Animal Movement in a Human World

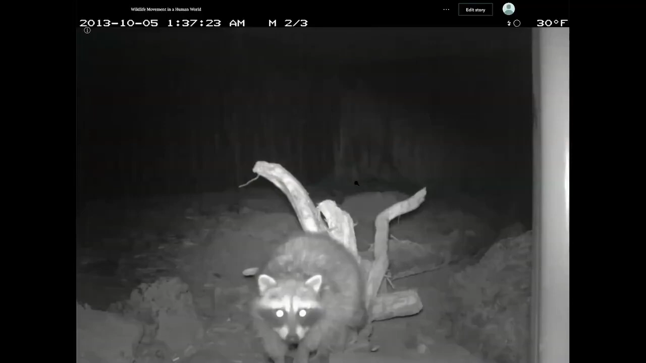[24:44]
Marmot? Yes. The cute one. Sorry. Raccoons. Is it jackrabbit, skunk,
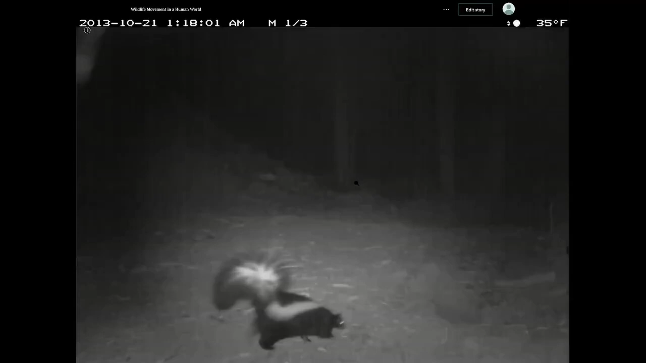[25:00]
bobcat? Everybody's joining in. It's a party. I like it. Yeah, it is a party. So like I say, you design it for one animal and all these other creatures benefit as well, including elk.